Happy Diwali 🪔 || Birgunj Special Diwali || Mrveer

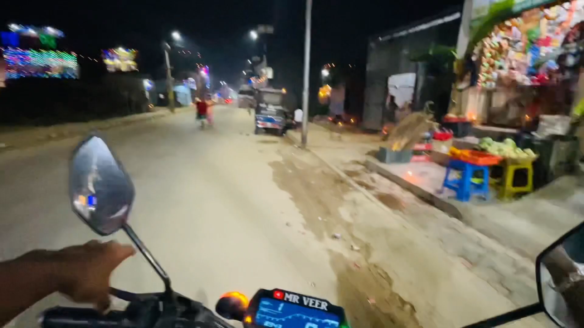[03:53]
तो गाइज चलते हैं, अब उधर से आते हैं, उसके बाद क्या क्या होता है देखते हैं। तो चलो चलते हैं। और अभी आप लोग व्यू देख सकते हो कितना बढ़िया दिख रहा है यार, चारों तरफ दिए और लाइटें भाई साहब, बहुत सही दिख रहा है।
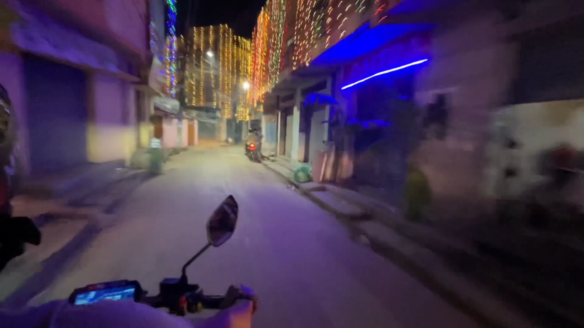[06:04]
गलियों में चलते हैं चलो अभी अभी देखो यहाँ पर आए थे और यहाँ पर एक एक्सीडेंट हो गया हो भाई